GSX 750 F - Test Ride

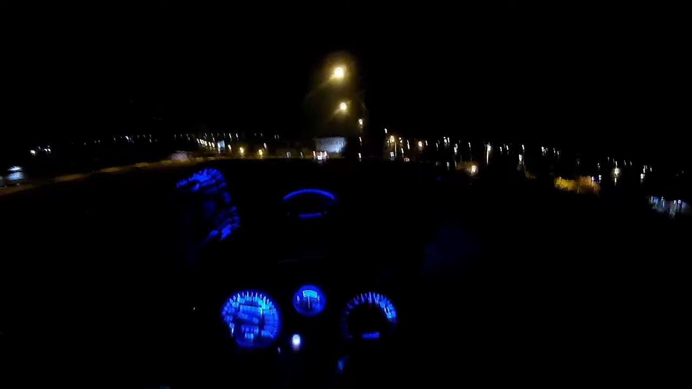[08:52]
Cai de... direto cai gente nesse viaduto aqui, porque ele fica... passa muito caminhão, tem muito óleo, muita sujeira. E agora tem uma película, tipo um sereno no chão, que, cara, fica perigoso. E eu ainda não peguei muito bem a manha de fazer curva na moto, então não vamos arriscar pra não cair também, né?